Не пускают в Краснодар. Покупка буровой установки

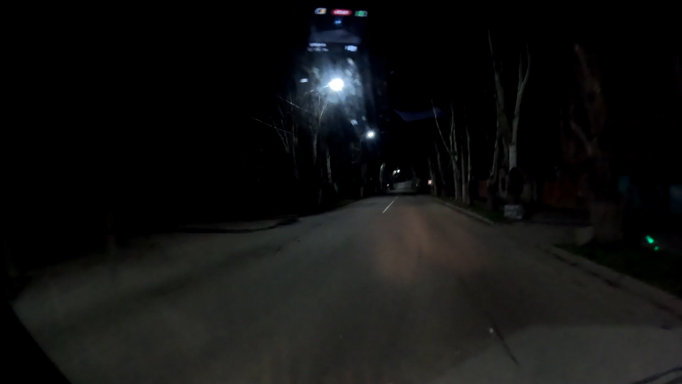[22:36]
Это был, по-моему, станция какая-то. Такое ощущение, что они как будто ездят, как будто в север никого нету, как мёртвый город всём тут. Да, наверное, набрал поливный перекрёсток.
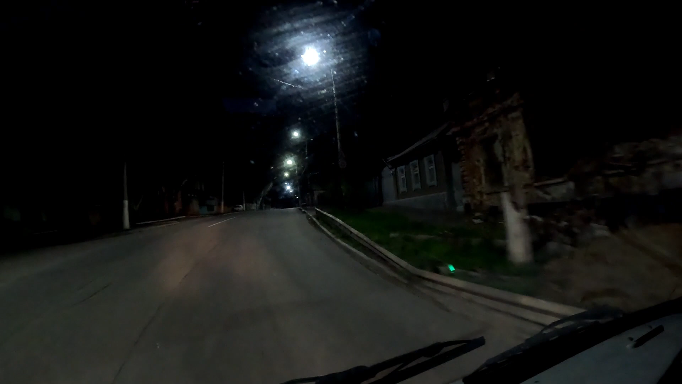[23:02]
Ну вот, теперь стоим уже на выезде в Таганрог, Ростовская область.
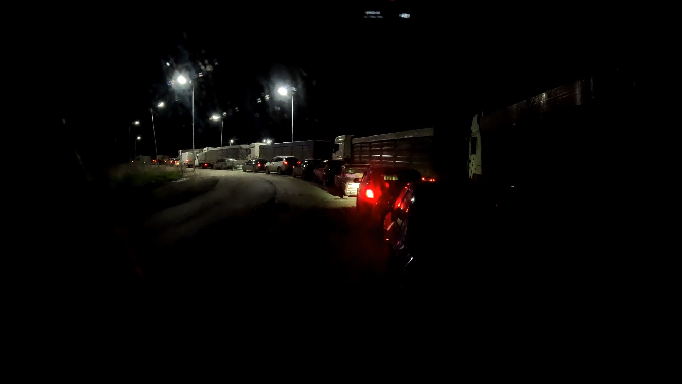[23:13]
Вечером, ночью, поздно уже выезд, финальная часть выезда.